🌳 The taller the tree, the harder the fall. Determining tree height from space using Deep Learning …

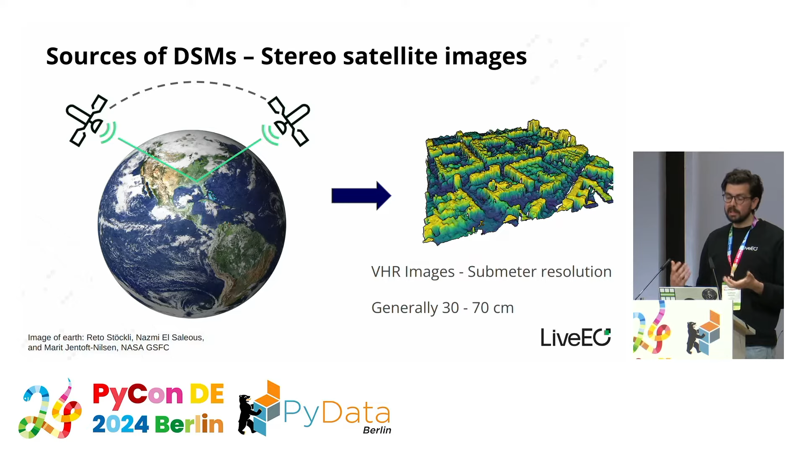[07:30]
We need high resolution images because the things we're picturing, trees, are of the order of meters, so we can't use low resolution imagery. So usually when we say very high resolution imagery, we mean sub-meter resolution. And generally, the satellite sensors that we work with have resolutions of 30 to 70 centimeters per pixel. So, can anyone tell me what location is pictured in this image?